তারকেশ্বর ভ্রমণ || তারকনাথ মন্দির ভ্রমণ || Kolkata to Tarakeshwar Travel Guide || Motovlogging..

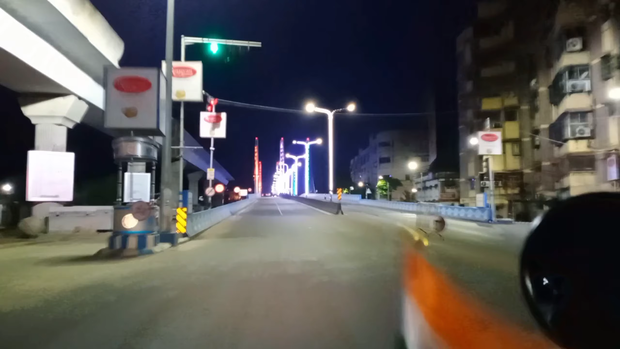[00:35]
তো আমরা তাতলা ঠিক ক্রস করে যখন মাঝেরহাট ব্রিজে উঠবো, ব্রিজটা দেখতে অপরূপ সুন্দর লাগছিল।